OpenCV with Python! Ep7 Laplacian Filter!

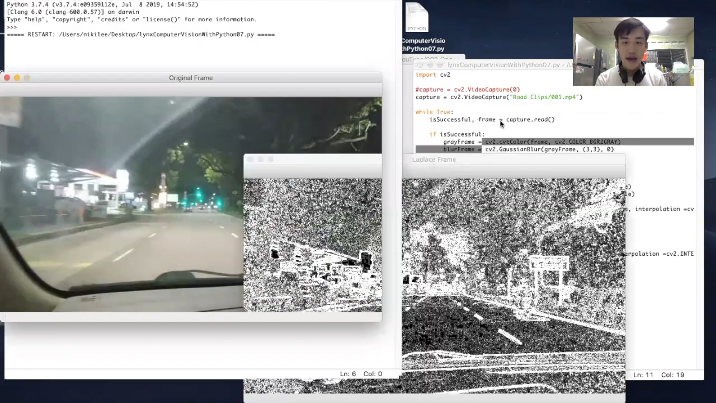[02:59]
so you see the original frame and the laplace flame